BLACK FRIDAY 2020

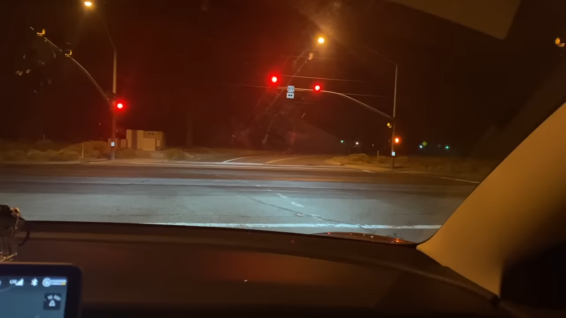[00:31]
Why can't we left turn on red? Come on!
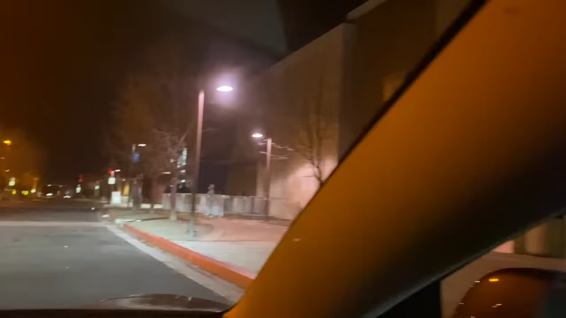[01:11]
Wow, there's barely anyone and we're five minutes away from opening.
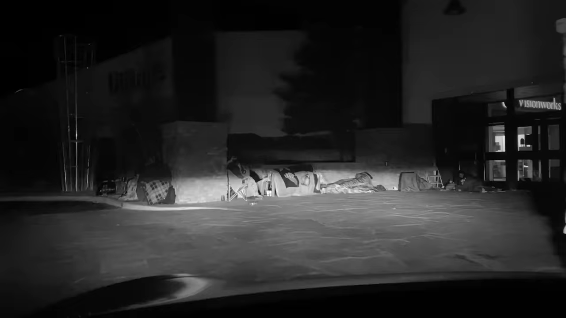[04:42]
I called that GameStop. They had one PS5 and three Xbox Series X's.
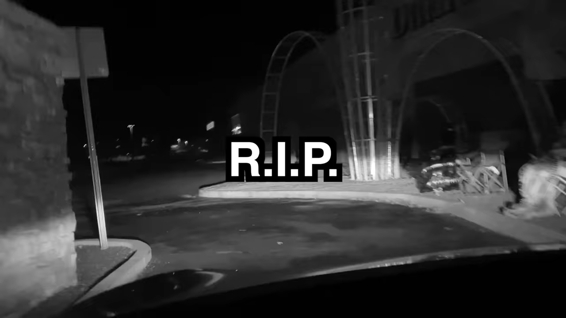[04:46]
Last year, we came to Walmart an hour after they opened, and we still couldn't find a parking space. Let's see if we can easily find a parking space now. Oh, easy. Yep.
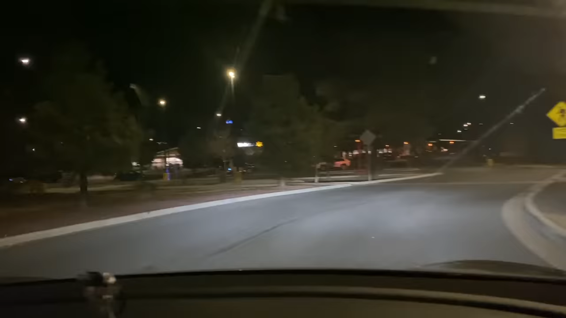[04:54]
The parking space is, like, half full compared to last year when it was, like, almost full.